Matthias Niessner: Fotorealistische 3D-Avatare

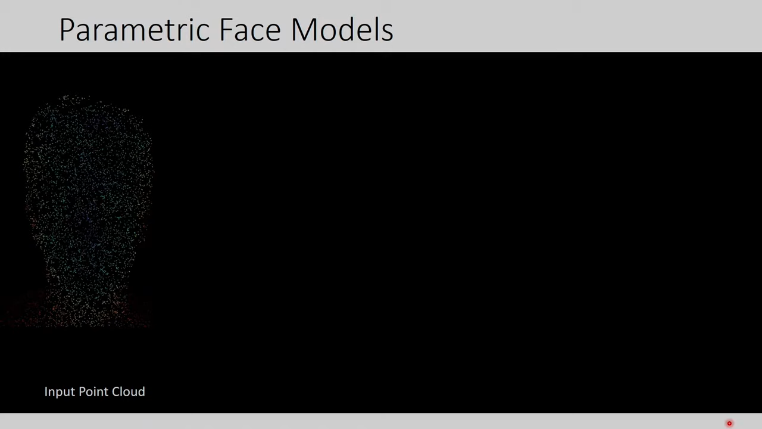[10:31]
Das sind die Punktewolke, das ist vom Gesicht, das sieht man jetzt zwar hier nicht ganz, aber das ist nur ganz, ganz, ganz dünn abgetastet. Und was Sie jetzt hier machen können, Sie können so ein 3D-Modell dagegen finden. Das sind so Standardmodelle, die ich jetzt gerade gesagt habe, das heißt hier Basel-Gesichtsmodell,
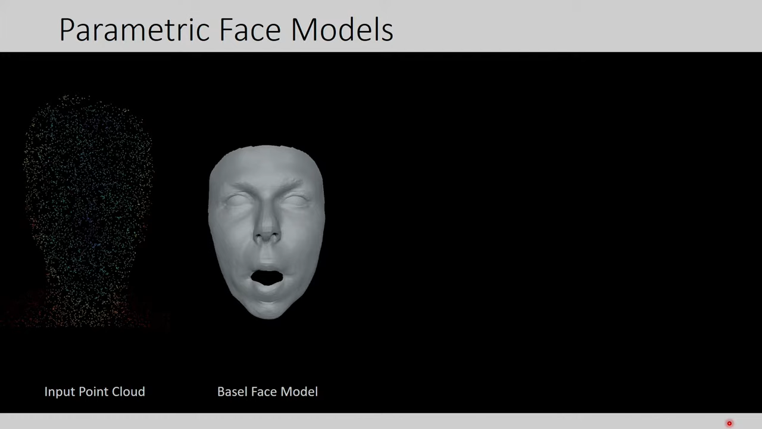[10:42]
hier haben Sie ein Flame-Gesichtsmodell, das sind die, die wir jetzt verwendet haben, um quasi eine 3D-Rekonstruktion vom Gesicht zu bekommen. Und was wir jetzt machen wollen, wir wollen aber noch ein Stück weiter gehen.
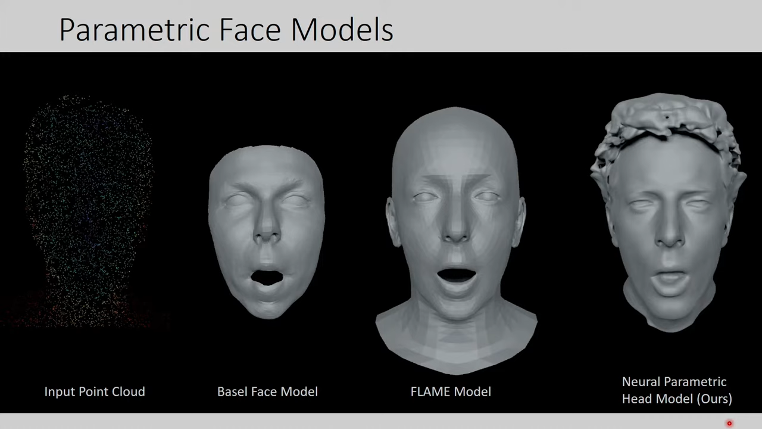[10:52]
Das ist eines von unseren letzten Modellen, die wir jetzt dieses Jahr erst entwickelt haben, da sehen Sie jetzt auch, weil wir haben noch Haare dabei, wir haben den Mund-Innenraum noch dabei, die Augen sind ein bisschen besser und so weiter. Und das möchte ich kurz erklären, wie man sowas erstellt.
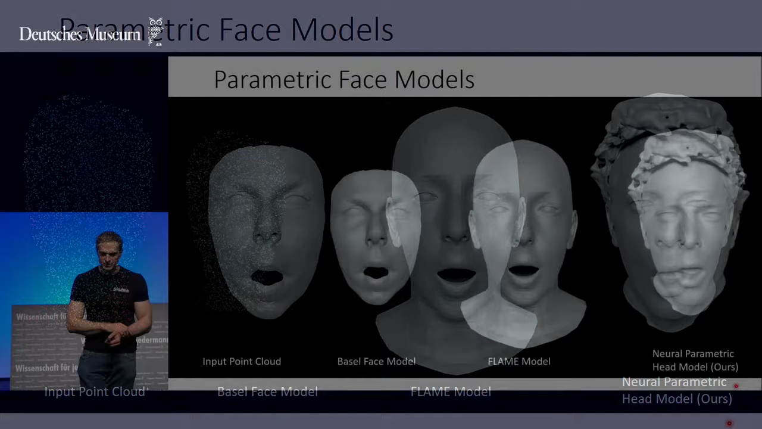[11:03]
Okay, das sind jetzt die 3D-Modelle, die sind die Punktewolke, die gefittert werden. Jetzt gehen wir mal ganz kurz, wie man sowas erstellt.
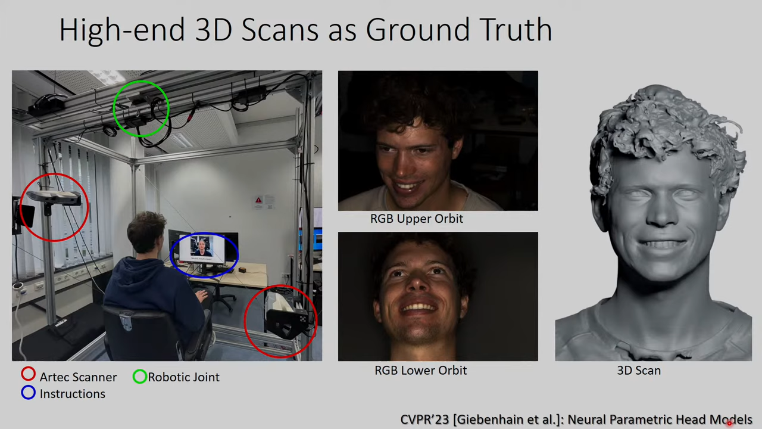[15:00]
Und an der Seite, diese roten Kreise, das sind zwei Scanner, das sind Artec-Face-Scanner, das kostet einer so 15.000 Euro ungefähr, also die sind relativ hochqualitativ, um sowas hinzukriegen und das ganze Ding dreht sich jetzt einmal um die Person rum.
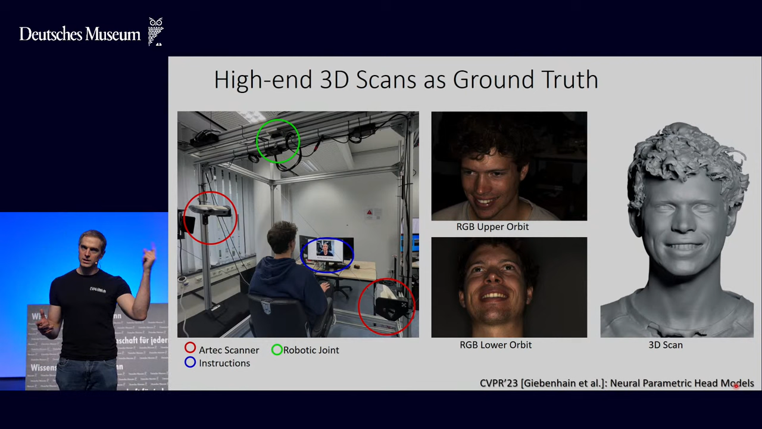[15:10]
Schaut in der Praxis so aus, das ist Simon Giebenheim, das ist einer meiner Doktoranden, der sieht quasi, was er machen muss und das Ding dreht sich hier einmal rum.
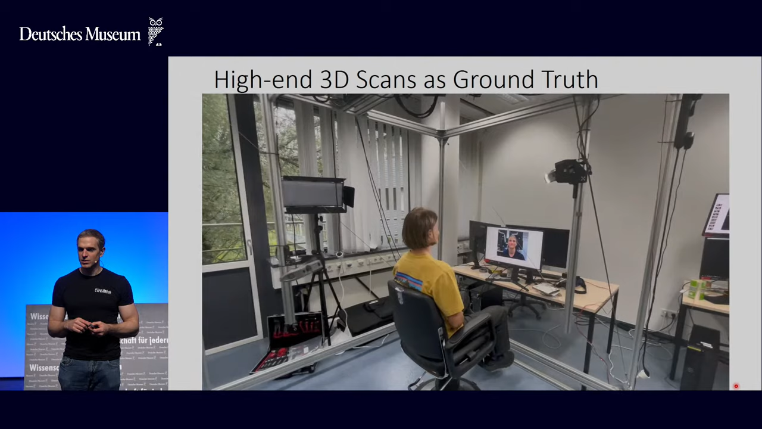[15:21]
Okay, zweimal. Und dann kriegen Sie eben dieses 3D-Modell raus. Und die Scans schauen so ungefähr aus, hier sehen Sie einmal mich auf der linken Seite hier, Simon auf der rechten Seite, wie sie rekonstruiert sind.
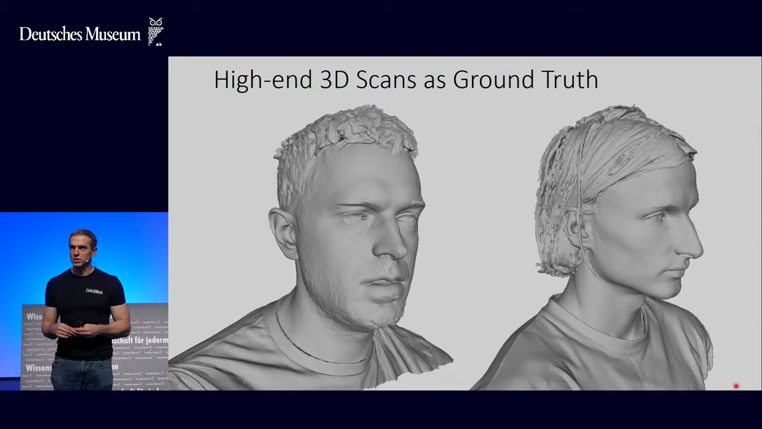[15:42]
Ist nicht perfekt, die Haare sind immer sehr schwierig zu rekonstruieren, aber man sieht schon ganz gute, ja, man sieht schon ein bisschen was und wir haben jetzt,
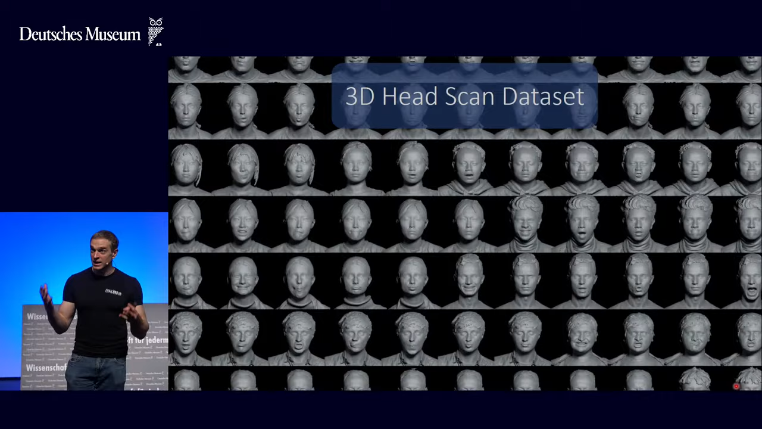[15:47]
um unsere Trainingsdaten hier zu bekommen, haben wir sehr, sehr viele solche Scans aufgenommen.
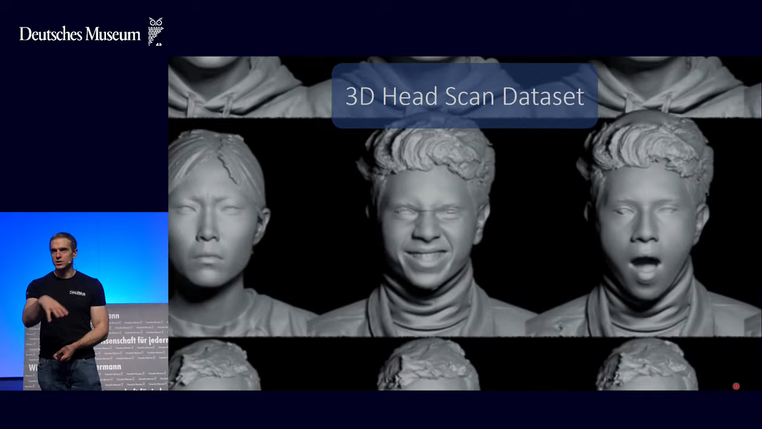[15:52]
Also wir sehen jetzt quasi hier immer eine Person in verschiedenen Gesichtsausdrücken und was wir auch machen, wir nehmen jede Person immer mit den gleichen 22 Gesichtsausdrücken auf. Das brauchen wir, um das Modell danach trainieren zu können.